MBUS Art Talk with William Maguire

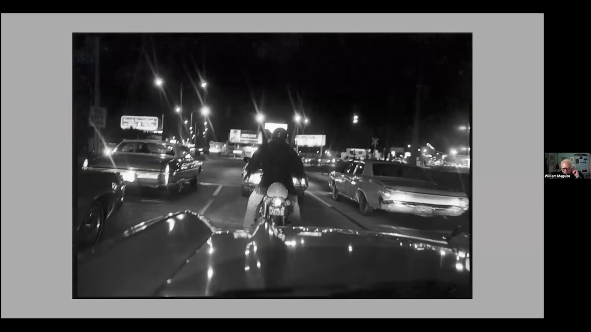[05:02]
So we went to Florida, and here's one of the photographs taken from the windshield of my mother's 57 Chevy on our trip to Florida. And then after graduate school, I moved back to Homestead, as I said,